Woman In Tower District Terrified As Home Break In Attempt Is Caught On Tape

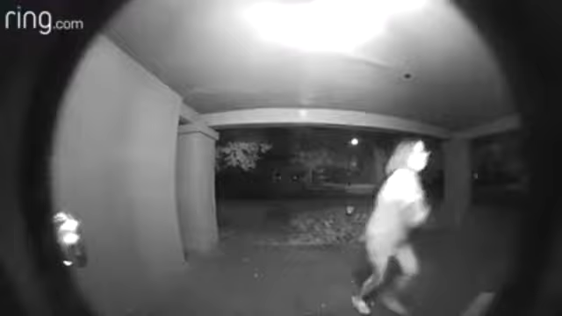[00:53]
And then a running body slam against the door. And again, she finally breaks the window. You can see the shards of glass go flying. She then pulls the screen off the window. She's coming in through the window. Get the f*** away! What is going on?